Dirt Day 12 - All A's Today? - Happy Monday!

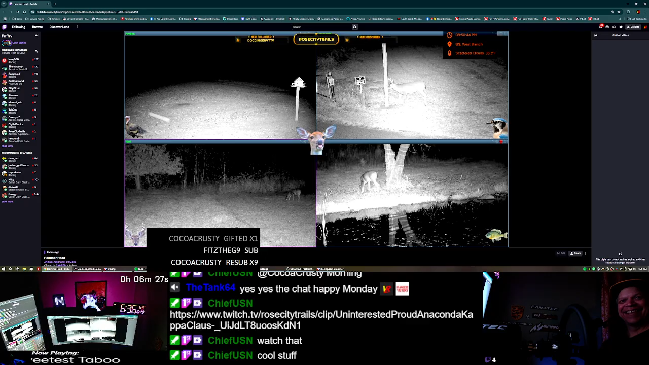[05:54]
Holy shit. Get the fuck out of here. Like, you know what? I am sick of your shit. Fuck off. I love it. Raccoon's like, oh, fuck. Sorry, bro.